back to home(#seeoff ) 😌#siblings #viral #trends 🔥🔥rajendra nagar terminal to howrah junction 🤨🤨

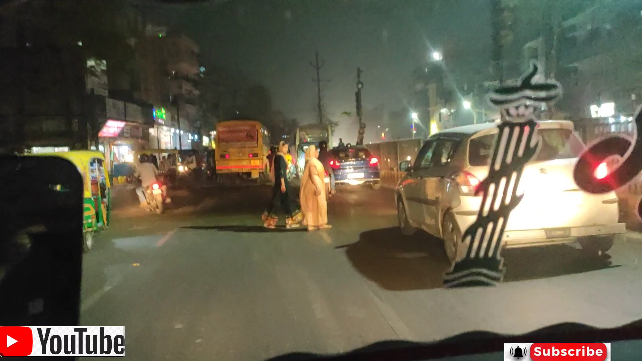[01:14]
रोड बड़ सुनाटा मिला है गुलजारवागा बिलकुस तनाथ था पड़े बहुत रश हैं गूतनाथ के पास
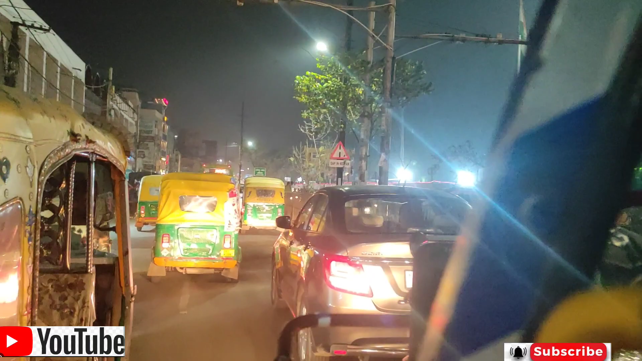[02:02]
है जाले हम लोग यहां से कट माल लिया करते हों यहां से ही कट माल लिया कर देख दे हैं अनदर इस्टेशन के तरफ गूर जाते हैं